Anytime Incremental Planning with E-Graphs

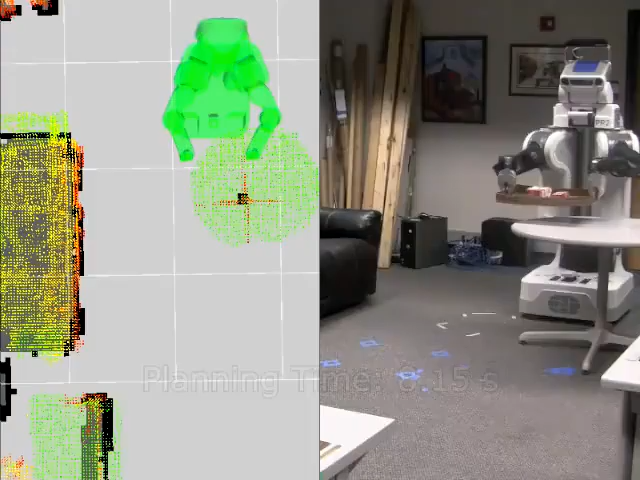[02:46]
The planned path shown on the left is added to the experience graph.
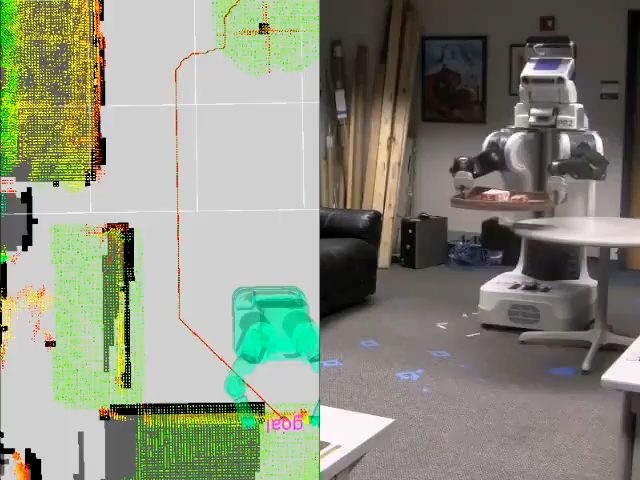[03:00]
The robot uses the experience graph to plan to the new goal much faster,
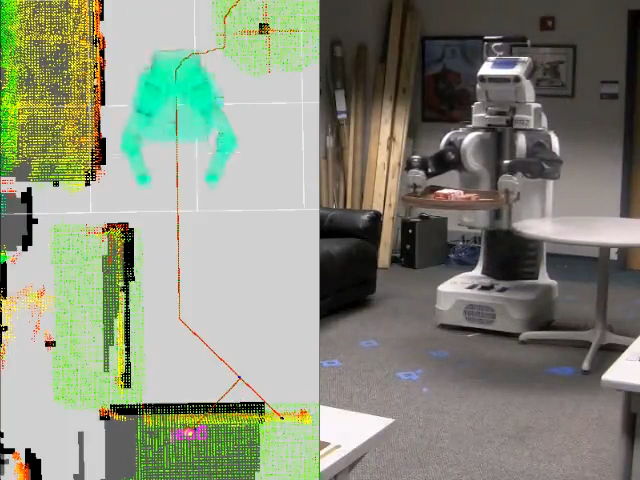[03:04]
and the new path is also added to the eGraph.